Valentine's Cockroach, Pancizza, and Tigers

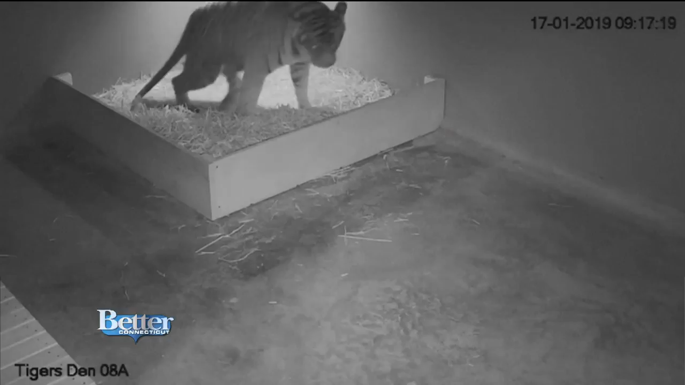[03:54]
They're extremely endangered. And she had three. Oh, wait, there's one. There's two. Look at them.
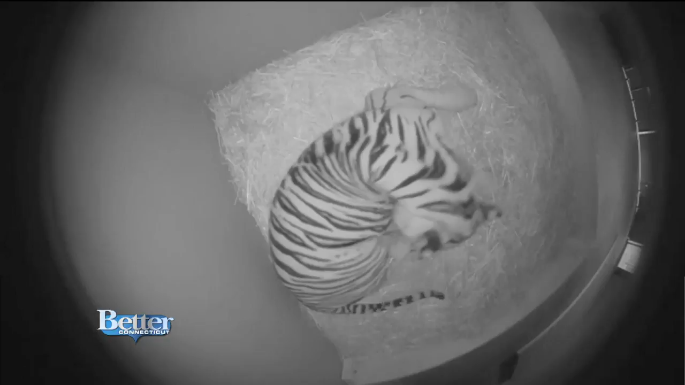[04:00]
Look at them. Oh, look how beautiful she is. Only 21 Sumatran tigers have been born in Sydney since 1980.
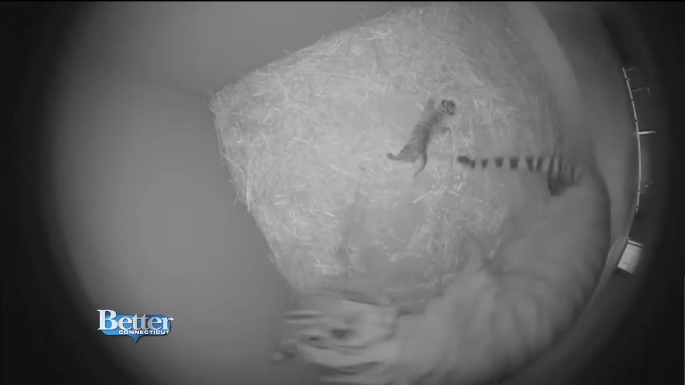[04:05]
Look at them. I want it. Okay. Okay.